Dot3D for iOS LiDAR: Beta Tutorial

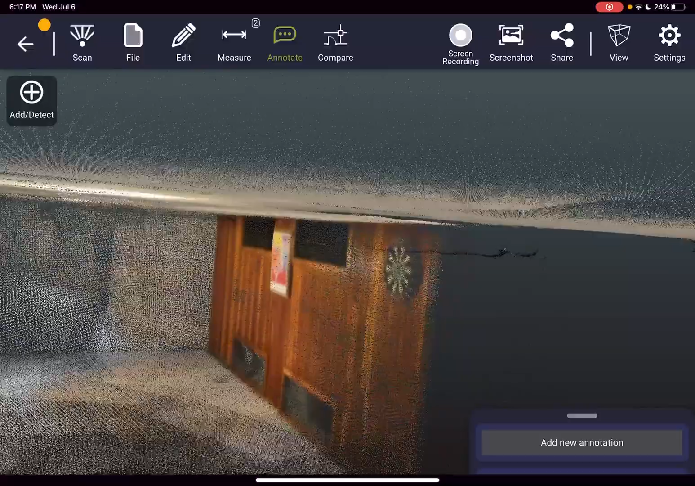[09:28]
So let's say I wanted to add a note to the purple mat here.
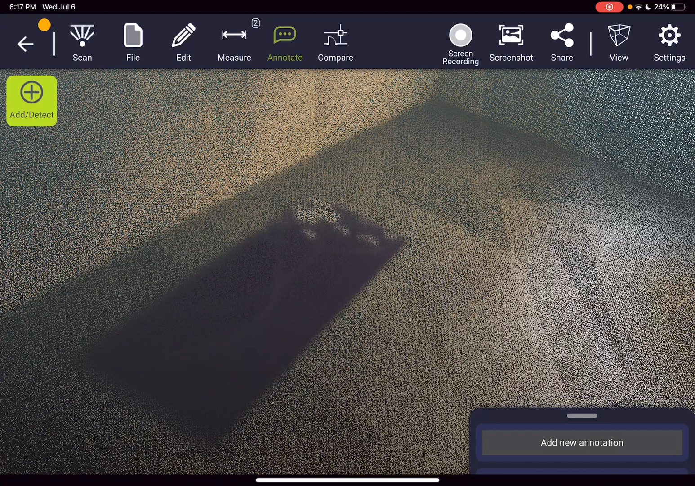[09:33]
I could just press add slash detect, hold and release, and select the point that I want to annotate to,
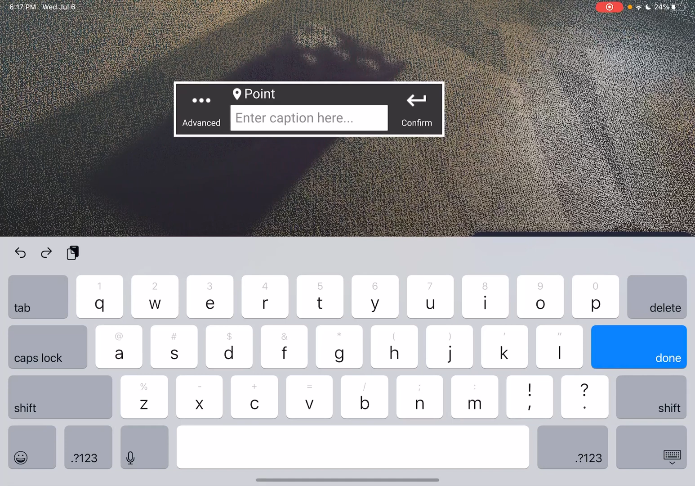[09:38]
add a caption, and then press confirm.
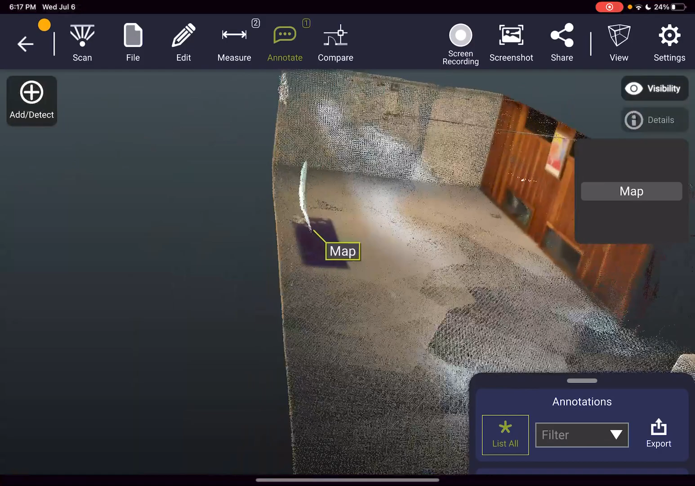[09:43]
And similar to the measurements, these are all saved directly to the file and will carry over in .3D file formats.
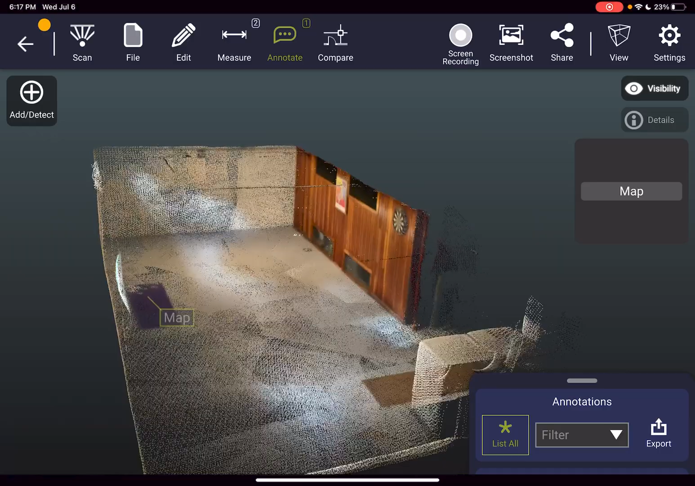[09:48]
If I want to add one more annotation to the wall here,
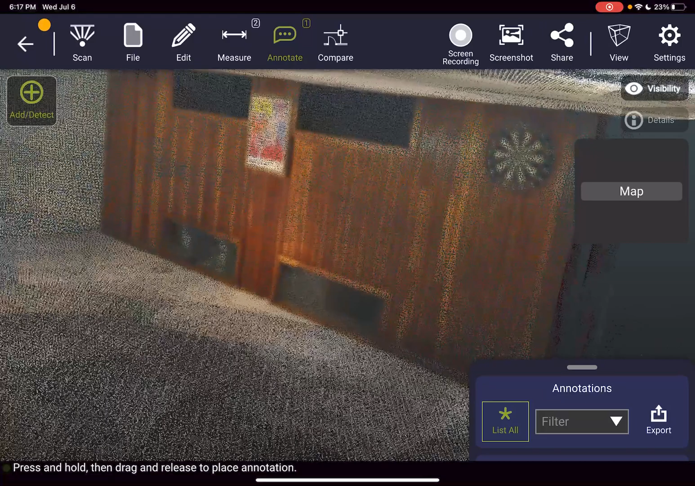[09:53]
I'll say point wall one confirm.
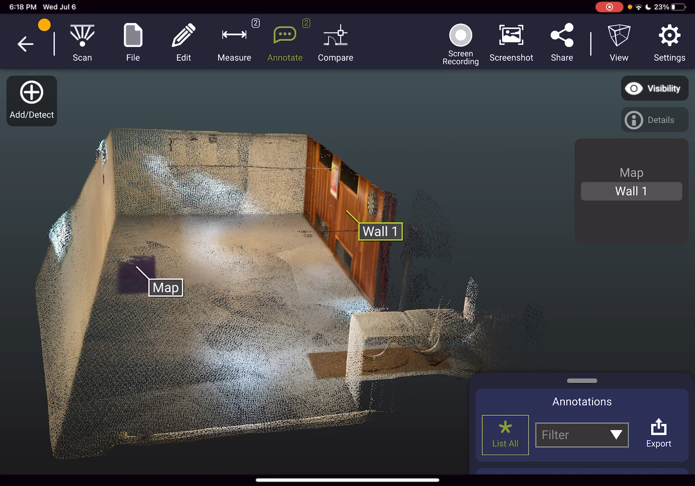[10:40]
The screen recording capability allows you to capture a quick snippet showing off your data after you've scanned.
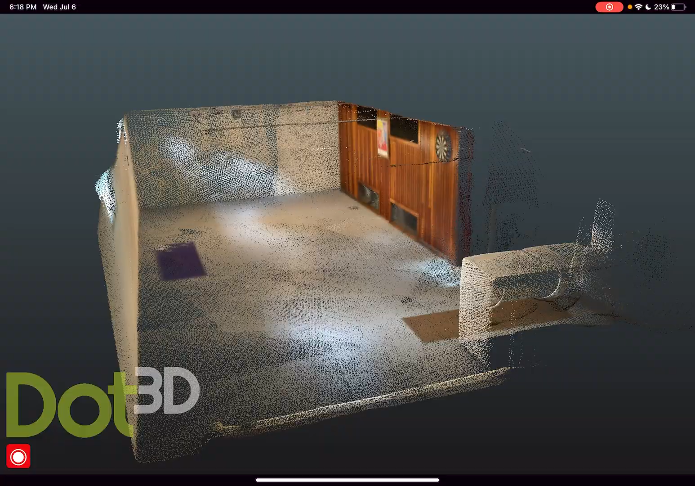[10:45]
So I press that button and I'm immediately capturing everything you see on the screen as a quick little video file.
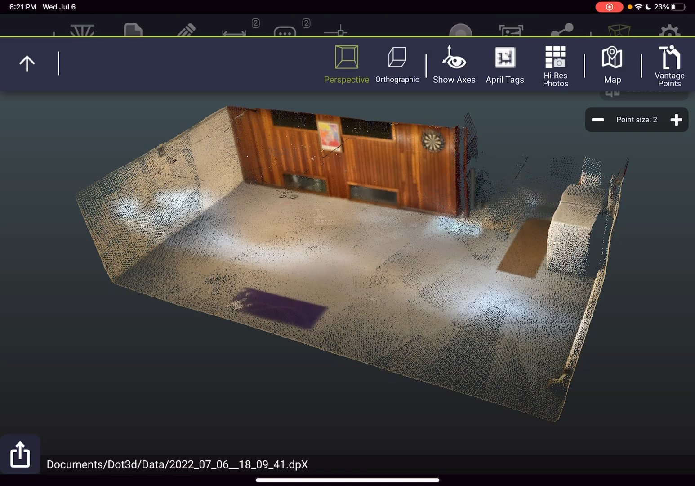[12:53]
So if I go to orthographic view, I can look kind of more straight down on these walls and that floor plan viewpoint.
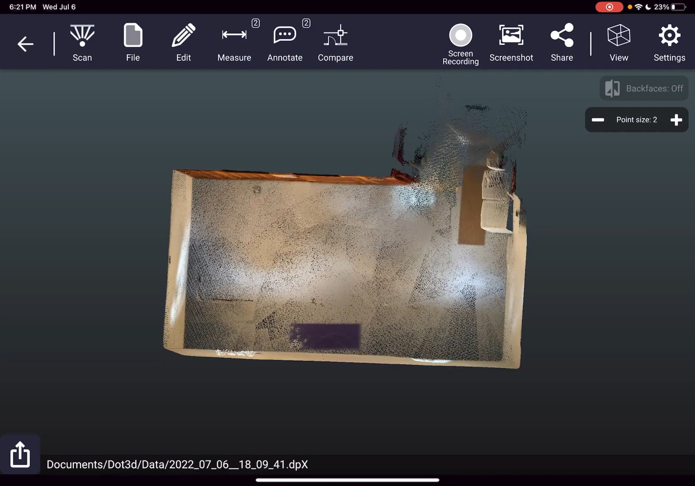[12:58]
If I really want to look straight down, I'll go to view, vantage point, top.
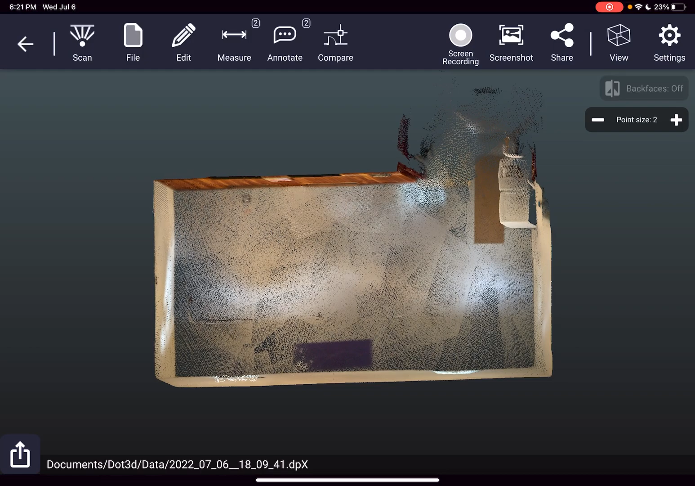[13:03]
Now I'm staring straight down on my scan based off of that coordinate system that was set earlier.
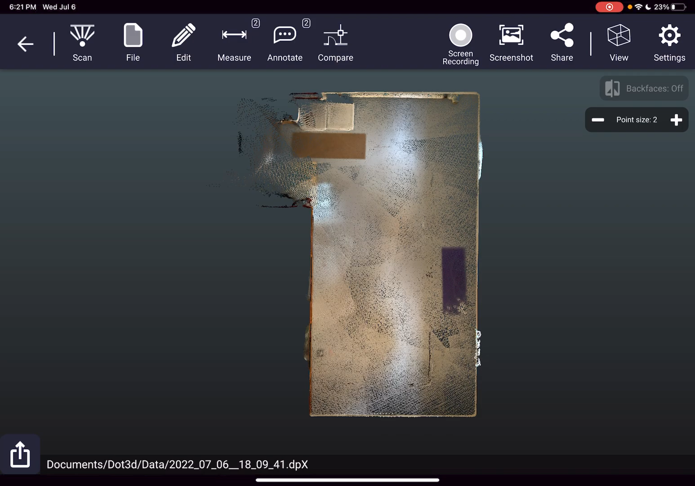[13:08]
Also in the view tab, we can take a look at our axes that toggle on and off,
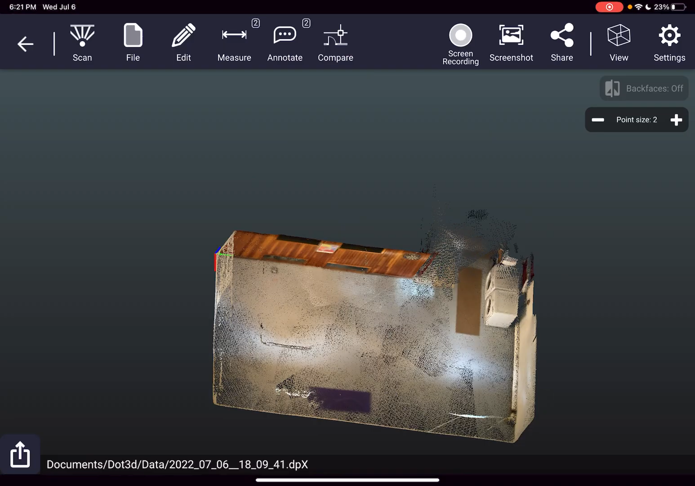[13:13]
our April tags, showing the location of each of those recognized targets, and our high resolution photographs.